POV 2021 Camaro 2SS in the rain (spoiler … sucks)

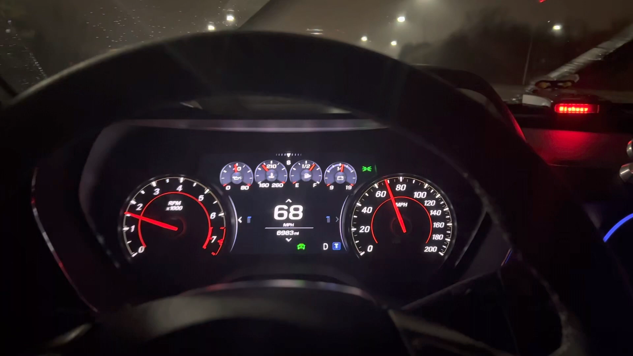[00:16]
like horrible so going like
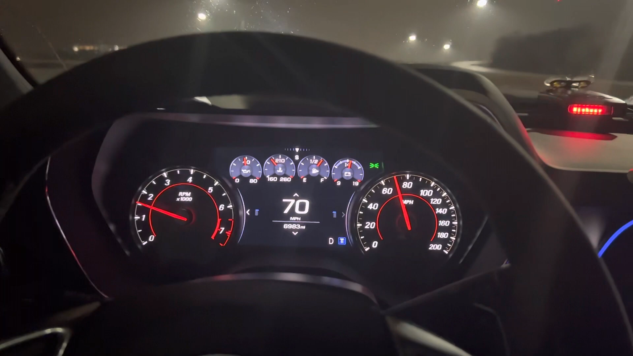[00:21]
50 miles an hour you give it like half throttle you're spinning tires like from a dig
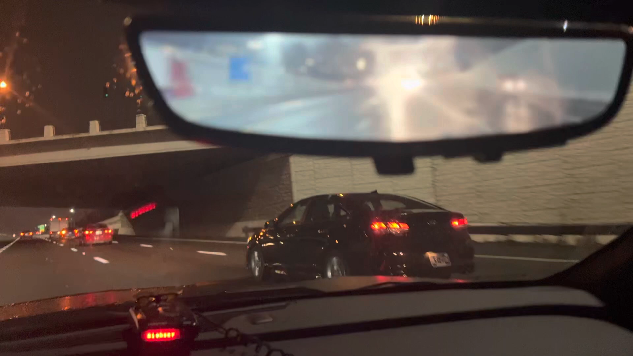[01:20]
you see right now is like literally what it looks like like i'm looking at the phone literally looks like that
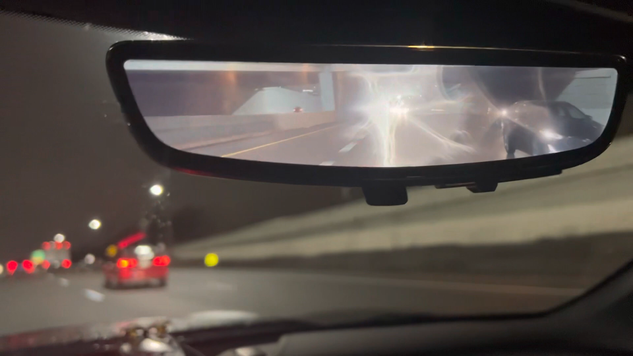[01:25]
uh when water gets on that little camera thing it just like it's unusable that
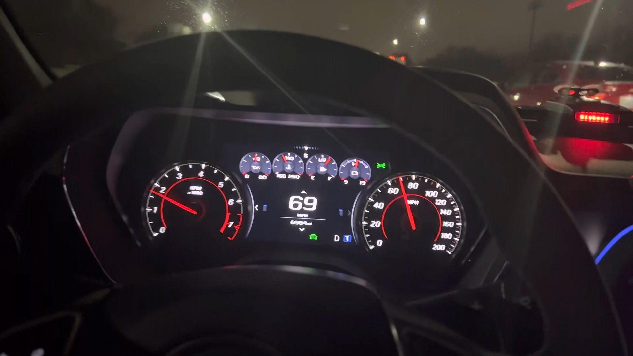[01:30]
makes this camaro basically almost impossible to see out
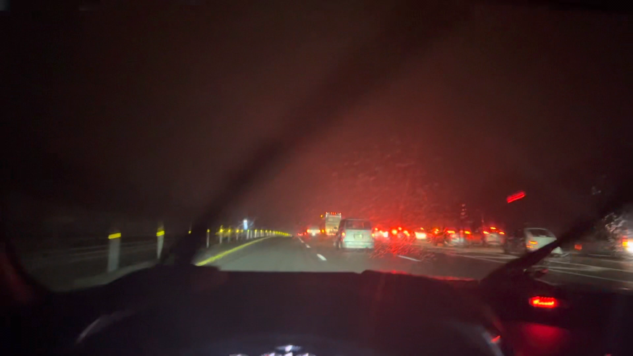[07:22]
look at all that traffic what the heck there's usually not that much traffic here i wonder what's going on bad food damn look at that traffic up there that's kind of sus look at all that traffic what's going on luckily dang look at that bridge too it's just like all that traffic over there